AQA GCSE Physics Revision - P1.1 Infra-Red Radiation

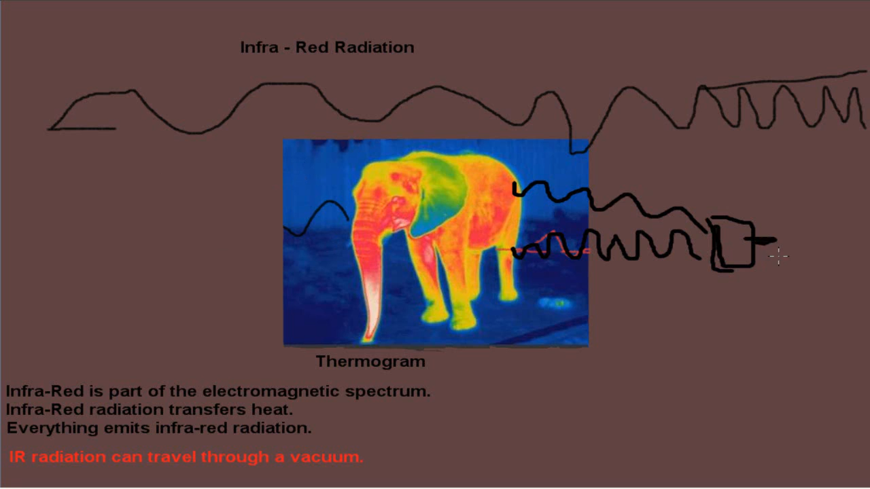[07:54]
And these are really useful because we can look at how... Um... How energy... Efficient a house is. But we'll go through that in... A couple of lessons... Or so. Um... Then we'll transfer that into visible light. Um... So... Let's move on now.